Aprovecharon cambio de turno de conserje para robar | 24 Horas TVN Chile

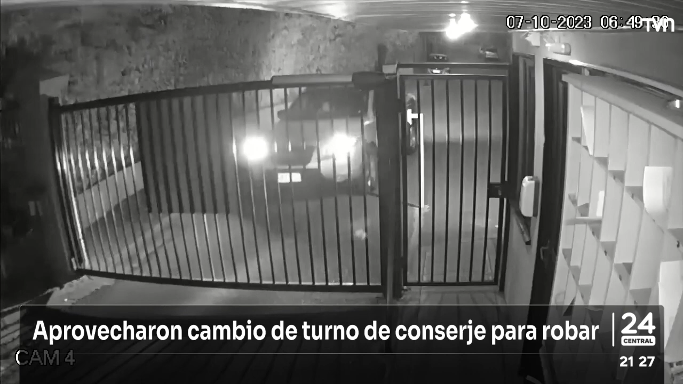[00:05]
Y este auto llega hasta el condominio El Campanario en Huechuraba. Nada parece extraño.
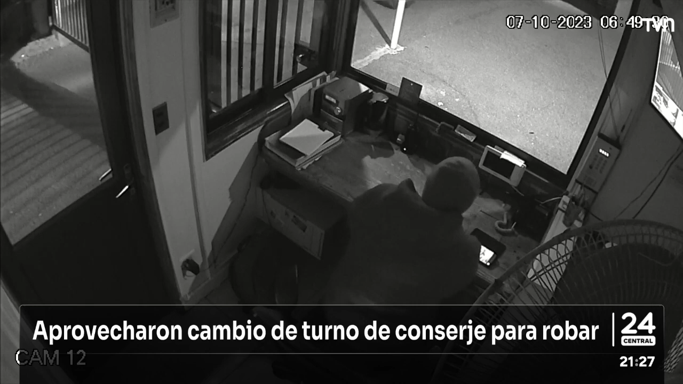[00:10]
El conserje mira el vehículo, les abre el portón principal e incluso saluda con su mano. Hasta ahí todo normal. Sin embargo, solo minutos después llegaría otro cuidador. Uno que debía tomar el turno de la mañana. Instantes en que la historia cambia.